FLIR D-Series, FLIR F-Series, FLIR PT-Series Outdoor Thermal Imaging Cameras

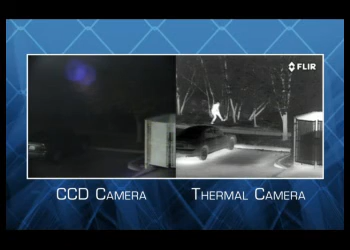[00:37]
When conditions are at their worst, FLIR cameras are at their best.
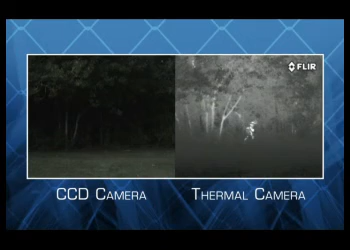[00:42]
FLIR's thermal security cameras see heat,
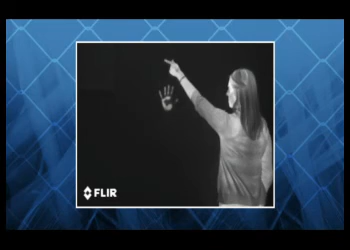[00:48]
not light, giving you clear high-contrast imagery in total darkness,
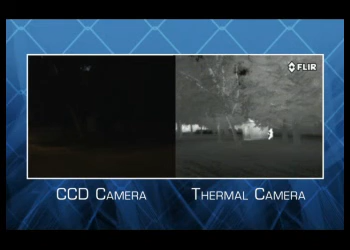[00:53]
through smoke and haze, and improve visibility through dust and fog.
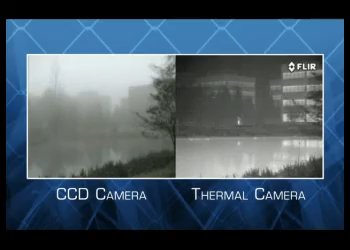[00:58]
FLIR thermal cameras are the preferred night vision system of the U.S.
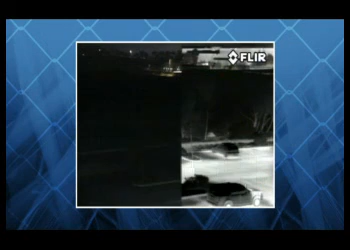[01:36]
But thermal cameras sense wavelengths beyond that of visible light and display subtle temperature differences as high contrast black and white video.
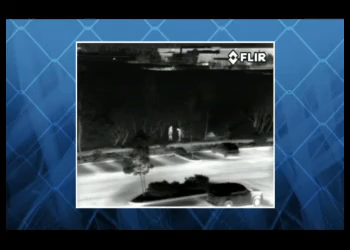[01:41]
Even intruders wearing camouflaged clothing in total darkness show up clearly in FLIR thermal cameras, because people can't hide their heat.
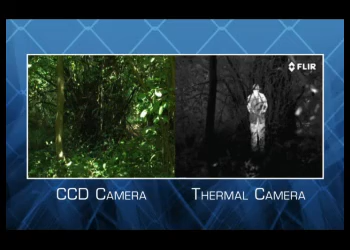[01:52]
Everything in our world gives off heat, even ice cubes.
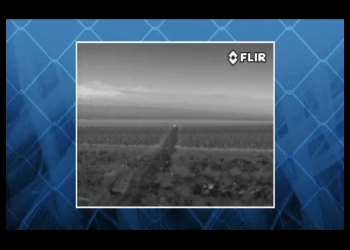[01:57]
Thermal energy travels through the atmosphere much better than light, so FLIR cameras can detect intruders from miles away.
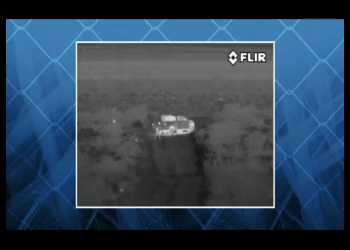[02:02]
Installing FLIR cameras in your facility can enable
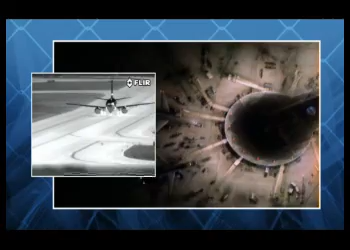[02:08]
you to reduce or eliminate excess security lighting, lowering energy costs,
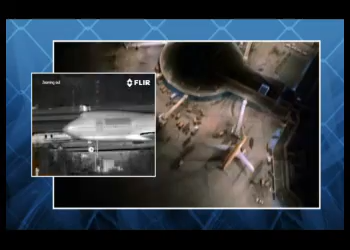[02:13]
cutting infrastructure investment, and reducing intrusive light pollution. Don't confuse infrared illuminated cameras with FLIR's thermal security cameras.
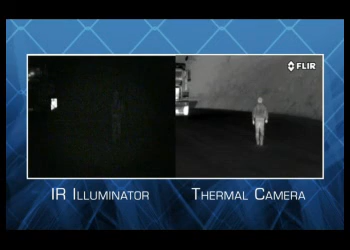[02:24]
They are not the same. Inexpensive infrared illuminated cameras aren't much different from conventional CCTV cameras.
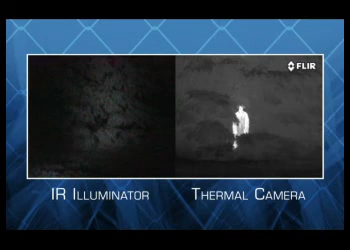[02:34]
They just use a spotlight of emitted infrared light to illuminate some of the objects in their field of view.
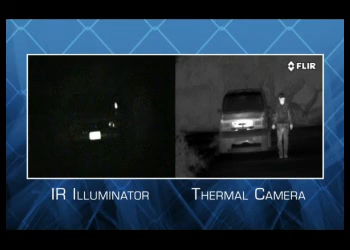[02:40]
Uneven field illumination leaves operators nearly blind in the portion of the image that isn't covered by the illuminator. Infrared illuminated cameras aren't as covert as many people think either.
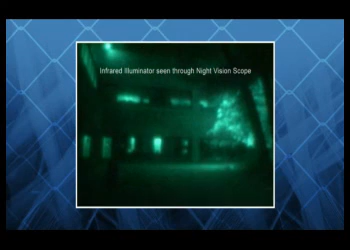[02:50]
Any intruder with a cheap night vision scope can see the beams
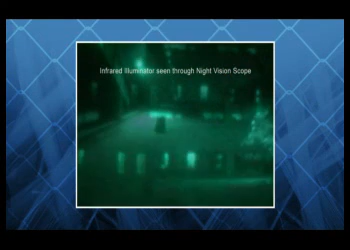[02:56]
they project and easily sneak through the holes in their coverage.
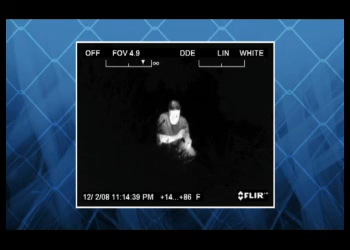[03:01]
FLIR's thermal security cameras don't emit anything, so no one will even know they're there.
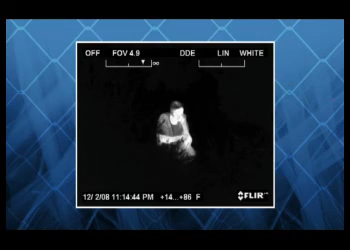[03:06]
Thermal cameras give operators 24-hour detection capability and superior range performance,
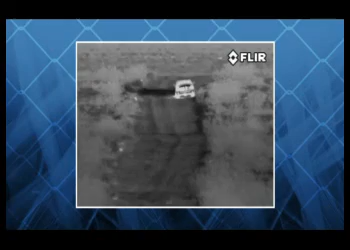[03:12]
providing more bang for the buck and a better return on your investment in visual surveillance equipment.
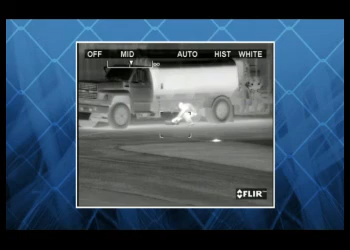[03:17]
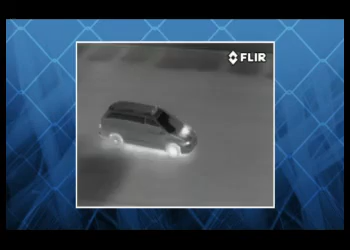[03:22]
Passive covert sensors, greater sensitivity, and long-range detection capability combine to make
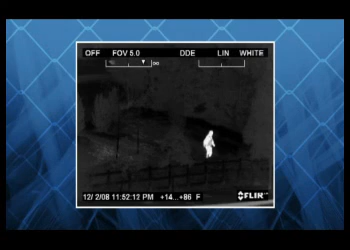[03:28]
it almost impossible to hide from a FLIR thermal security camera.